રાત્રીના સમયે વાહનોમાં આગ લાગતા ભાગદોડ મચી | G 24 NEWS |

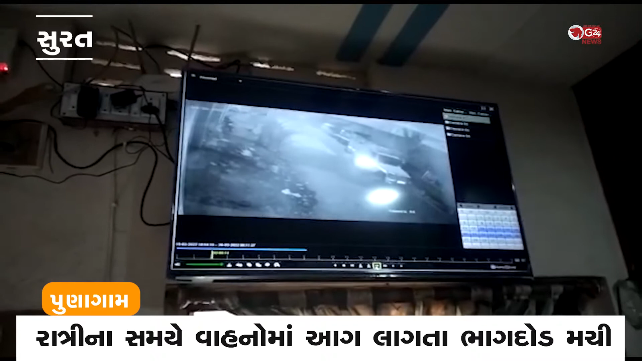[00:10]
पन बनावा भतेरी आछे पुनागा मिस्तार मां पारक छोटा थी टेंपो ने अर्टिका